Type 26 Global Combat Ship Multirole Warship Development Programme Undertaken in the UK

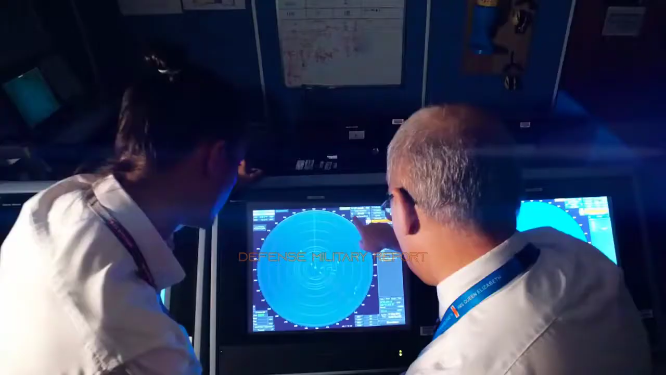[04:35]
Its modular design will enable accommodation of defense systems and radars from various countries.